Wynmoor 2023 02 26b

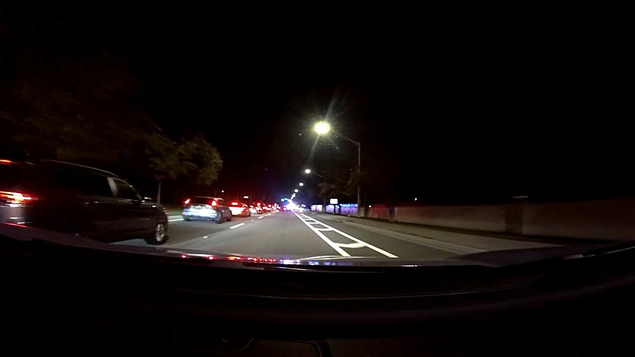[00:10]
I think it got out. I might have to run over a body to get in. Take the next ride on to Winmore Way, then turn right on to Winmore Circle. Oh God. Is there another entrance? Yeah, we have to go back around. Let's see if the entrance is closed or not. What happened here?
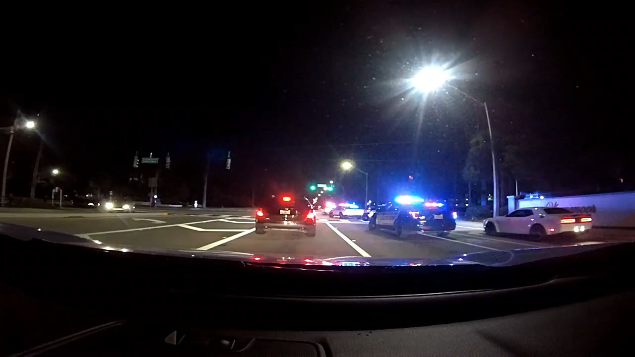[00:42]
Let me try and share the key screen. What's going on? No. You can make a left. Make a left in here? Yeah, make a left and take a U. I can do that. Oh, I could have probably gone in there.